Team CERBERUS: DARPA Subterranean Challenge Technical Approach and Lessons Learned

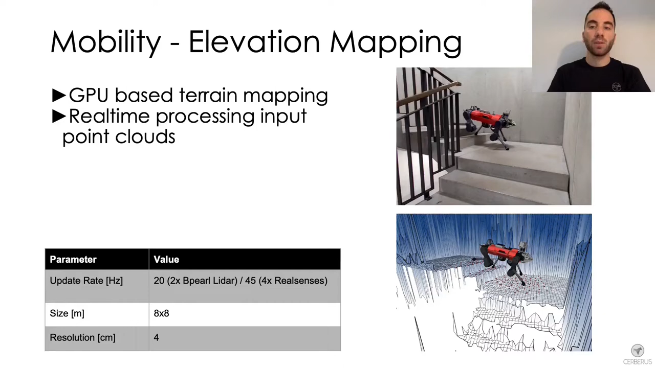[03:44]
real time and provide a terrain representation used for both locomotion and planning purposes. This video shows an example of the robot navigating in a narrow environment while the terrain representation is built during operation. The elevation map that you see is actually composed by multiple layers, each used for different applications. The elevation layer is mostly used for locomotion and visualization purposes,
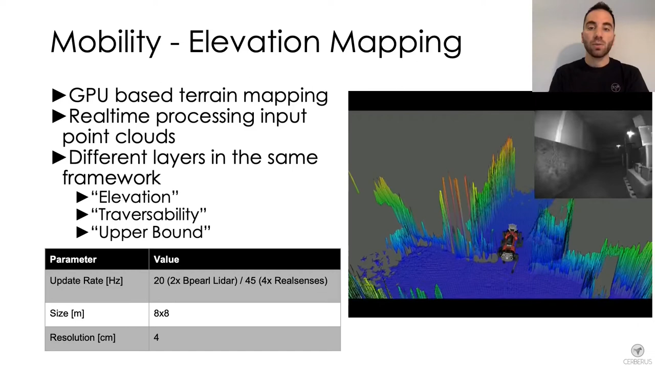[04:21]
whereas the traversability layer is used to plan local traversable paths. Finally, the upper bound layer is used to handle negative obstacles during the local path planning phase. Another main software component is our deep reinforcement learning based locomotion controller.
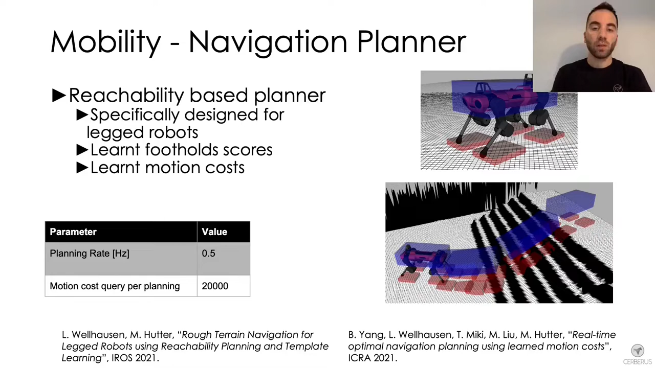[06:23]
On top of that, the planner enforces foot reachability volumes, depicted in red, to be in contact. In this way, we ensure that the feet can reach the ground. Moreover, we provided the planner with template learning for steppable geometry to identify safe footall locations.
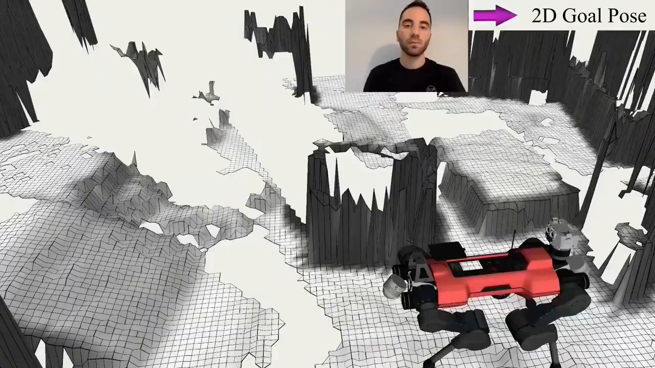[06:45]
This video shows animals navigating different goal poses on uneven terrain.
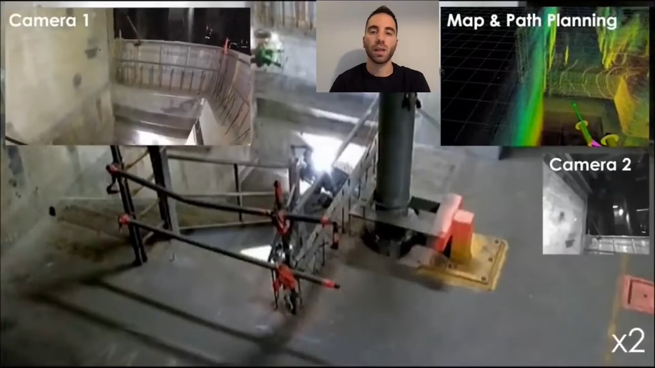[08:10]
This video shows the Gaston Gagarin drone autonomously flying downstairs through a narrow opening during the urban circuit, while being resistant against collisions during the Autonomous Descent.
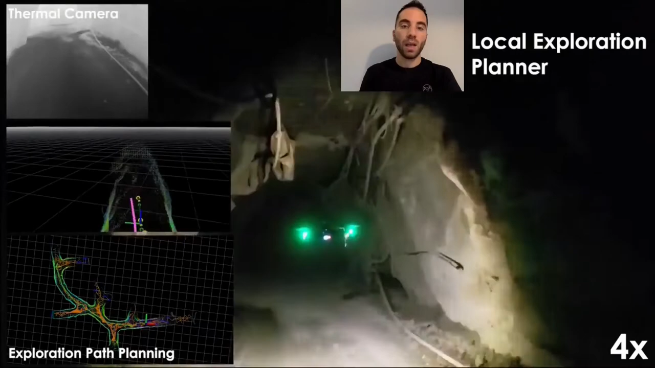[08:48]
Thanks to its multi-sensor suite, this platform can penetrate obscurant and dusty environments, also in the presence of smoke.
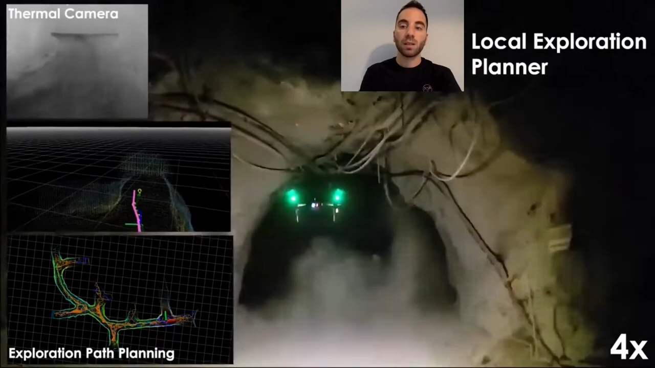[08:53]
The last flight platform we introduce is the Voliro Colibri drone.
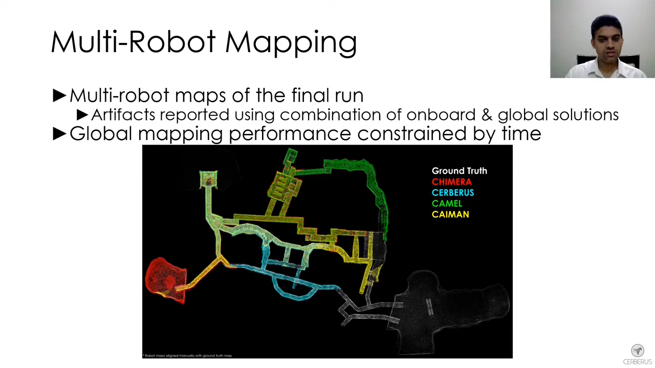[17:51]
So, uh, uh, in the final run, we used a combination of both onboard and uh, global solutions. And this is the final map and I would be happy to answer any questions, uh, that you have about these approaches in the Q&A. Hi everyone.
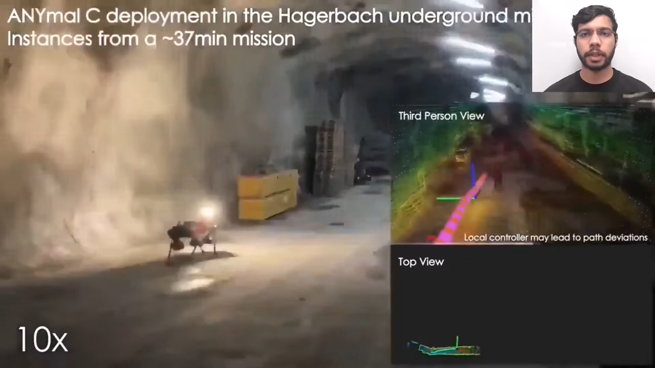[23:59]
The experiments were conducted in the Hagerbach mine in Switzerland.
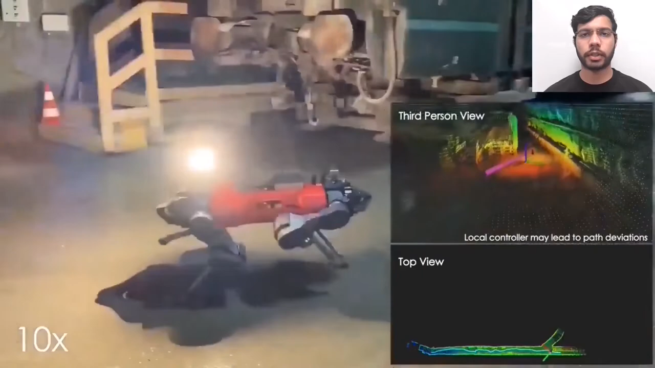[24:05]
The first part shows a omission conducted by the animal. This demonstrates the ability of the planner to navigate over slopes,
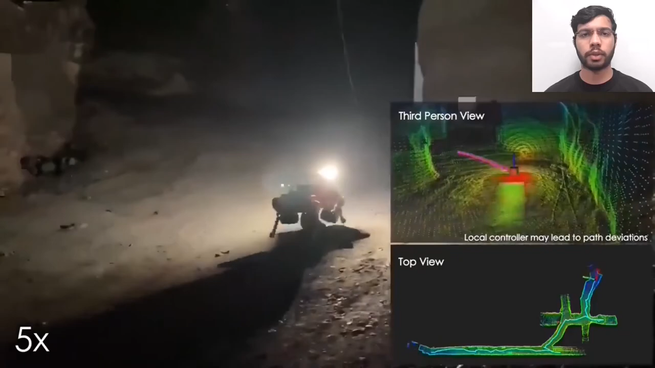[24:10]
handling multiple branches and autonomous homing.
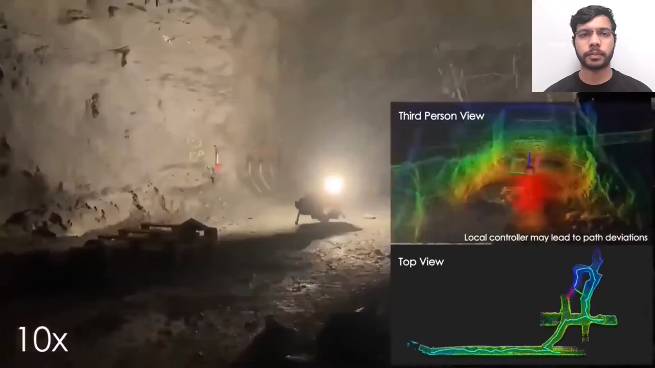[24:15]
At this point, the robot reaches a dead end and the global repositioning is triggered.
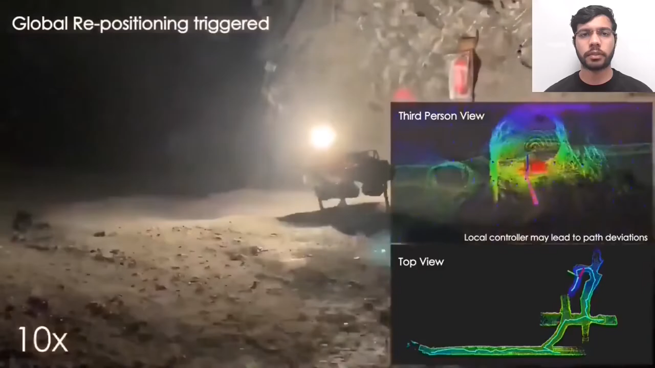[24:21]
Towards the end of the mission, autonomous homing is triggered and the robot returns to the home location.
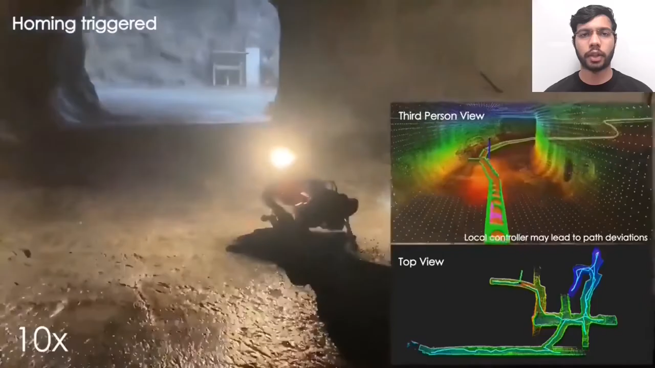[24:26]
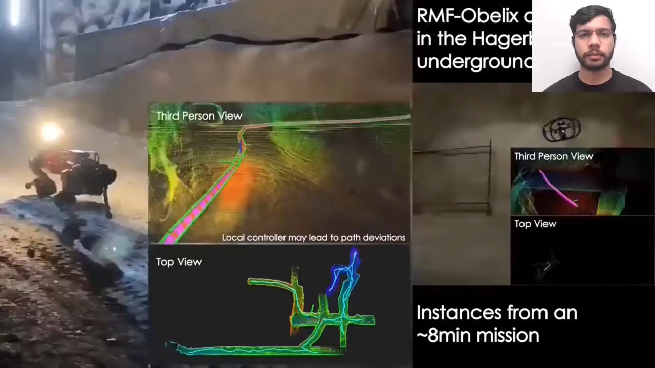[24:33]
The second part is a mission of the RMF Obelix collision-tolerant robot.
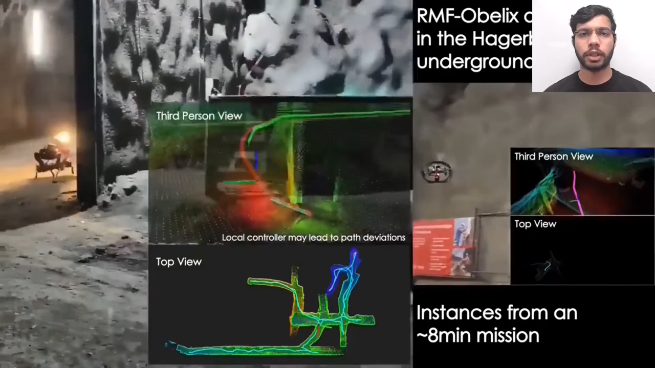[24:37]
This shows the planner running on a computationally constrained system.
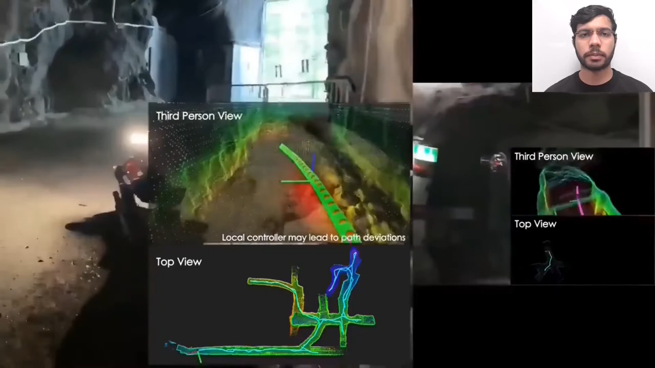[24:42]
This mission involved fully autonomous exploration followed by homing, totaling an 8-minute long mission.
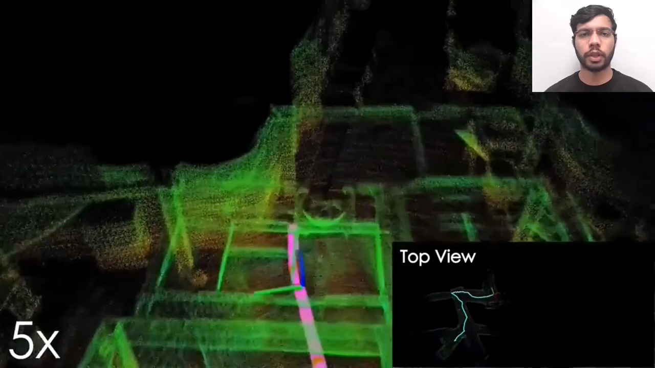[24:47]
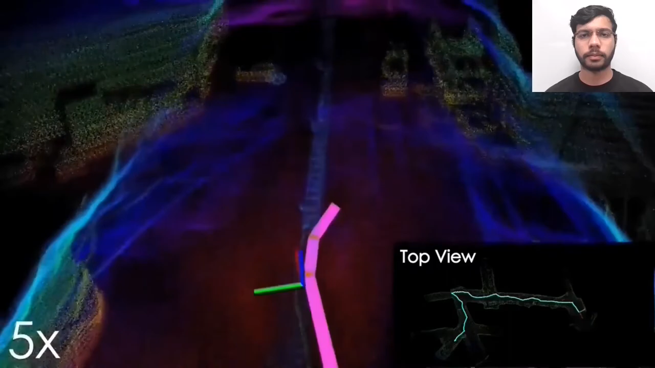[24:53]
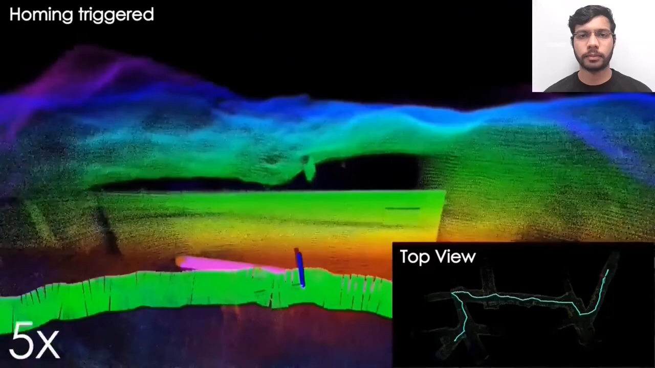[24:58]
Here, we show an instance in the prize run where the animal